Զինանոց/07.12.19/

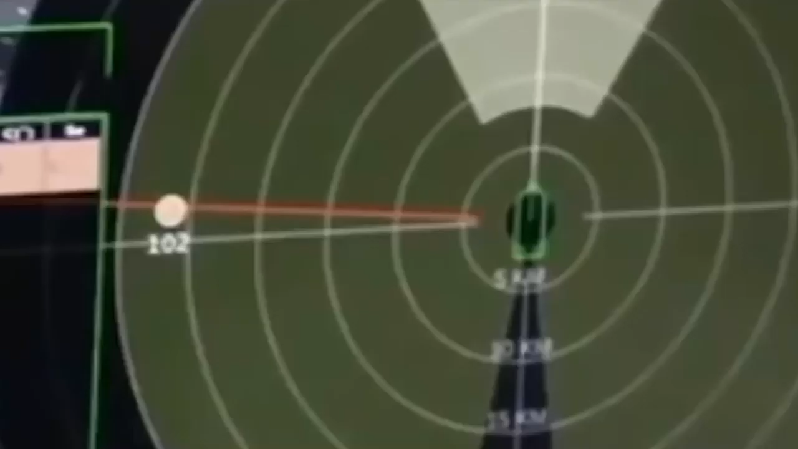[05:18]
որը հնարություն կտա իրանական սուզանավերին հետևել իրենց թիրախնայի տեղաշարժին առանց համաշխարհային տեղորոշման GPS համակարգի կիրառման։